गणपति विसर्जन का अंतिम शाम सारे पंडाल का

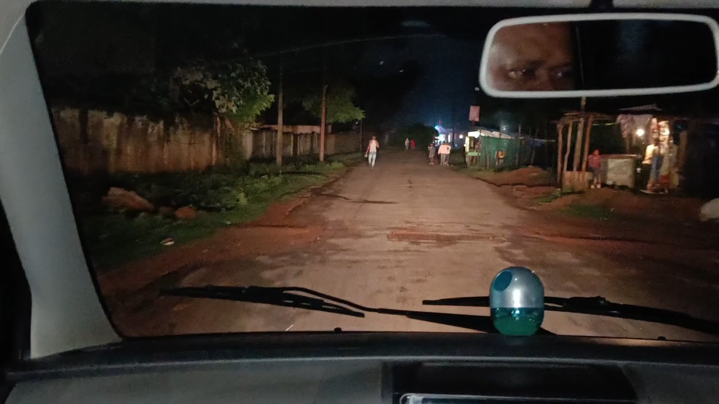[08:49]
हम लोग पहुंच चुके हैं जसफुर के बरटूली भागलपूर साइड में इधर देखते हैं कितने साइड में गनपति पंडाल लगे हैं
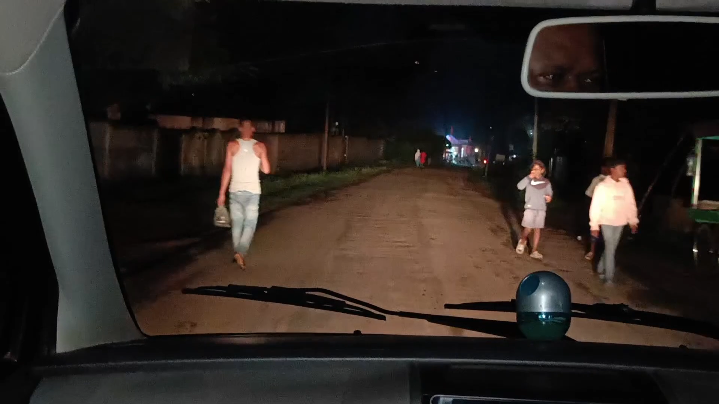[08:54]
आपको दर्शन कराते हैं संदीभ भाई ड्राइब कर रहे हैं आप देख सकते हैं इधर और